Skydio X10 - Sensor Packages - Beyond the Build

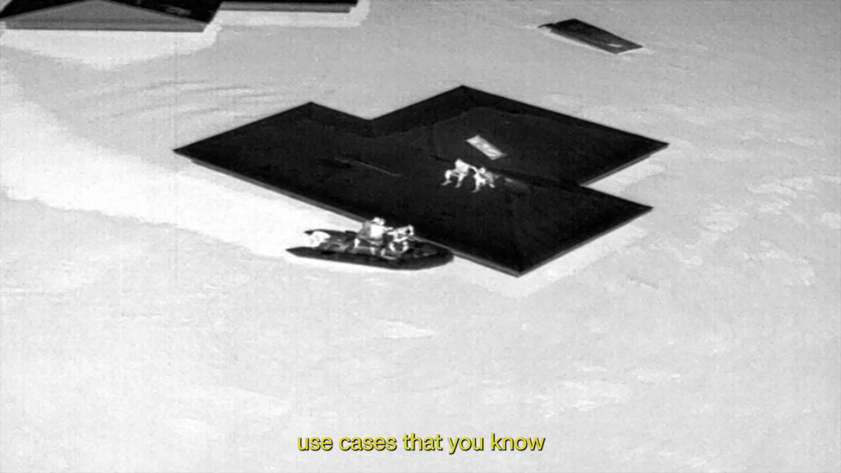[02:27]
you know, they can be confident that the data they're getting is accurate.
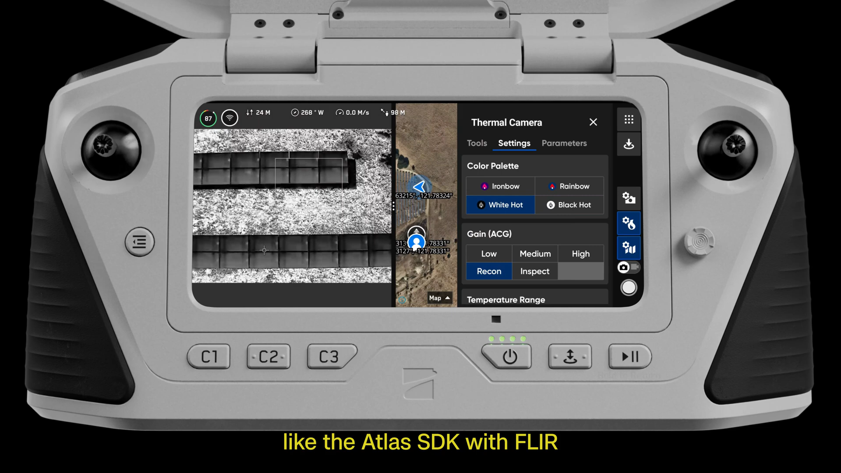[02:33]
On the software side, like the Atlas SDK with FLIR really make the images detailed, clear and also radiometrically accurate.
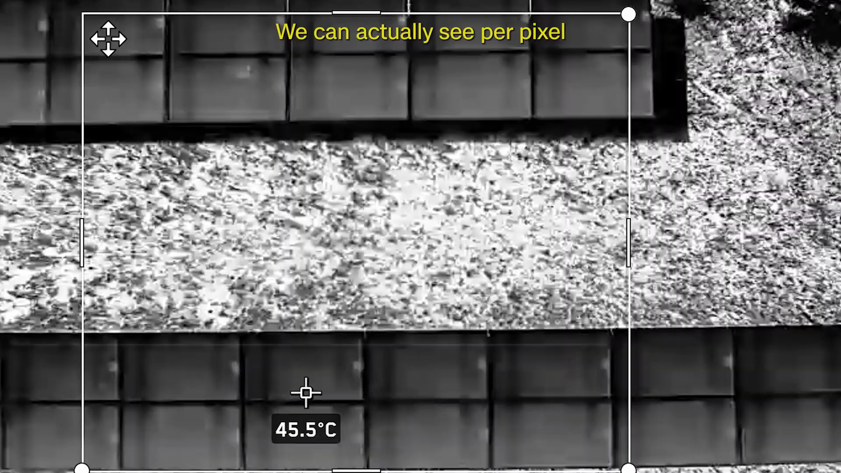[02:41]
On screen: spot 45.5°C
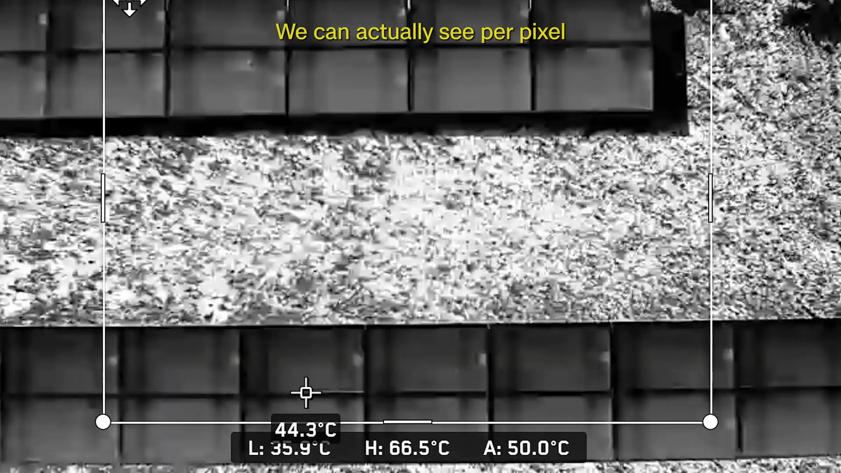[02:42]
On screen: spot 44.3°C, max 66.5°C
We can actually see per pixel what the temperature is.